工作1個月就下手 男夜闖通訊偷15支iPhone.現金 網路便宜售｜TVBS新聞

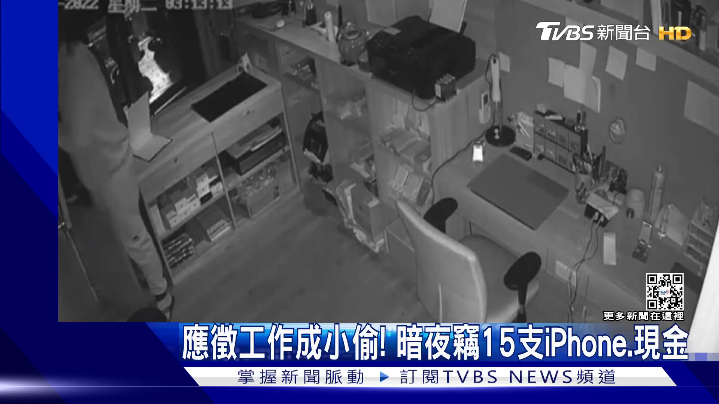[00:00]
穿帽T、戴口罩、身材高大的男子偷偷摸摸走进店内，在柜台前东翻西找，还精准打开抽屉拿走手机，再拿现金。